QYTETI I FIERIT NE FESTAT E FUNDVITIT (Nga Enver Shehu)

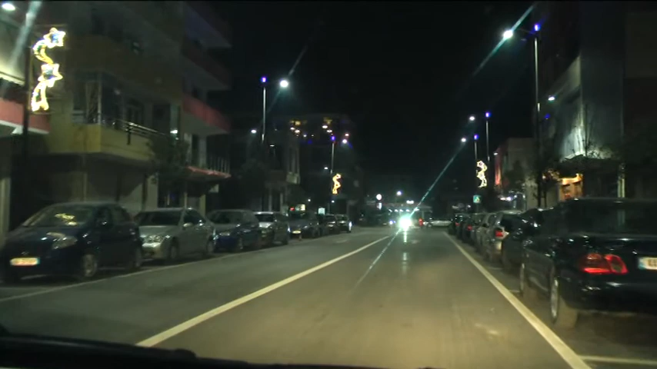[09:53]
me ngjyrën e vet, me sinjalistikën për kace, dhe të gjitha këto lidhen me njëra tjetër, duke filluar që nga rruga e parë që u kuar, nga bulevardi Jakob Zoca,
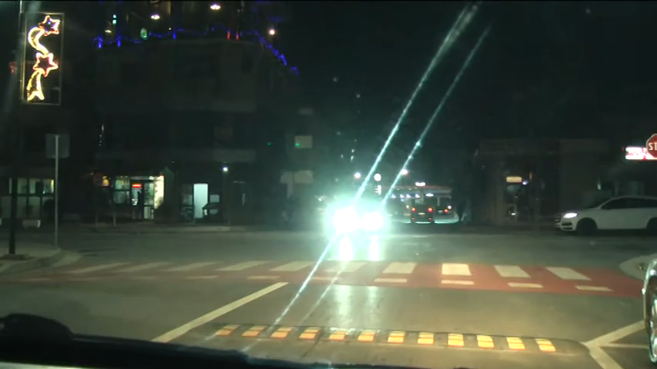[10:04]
duke vazhduar me unazën e vogël të qytetit, rruga Mujor Qinako, vazhdojmë me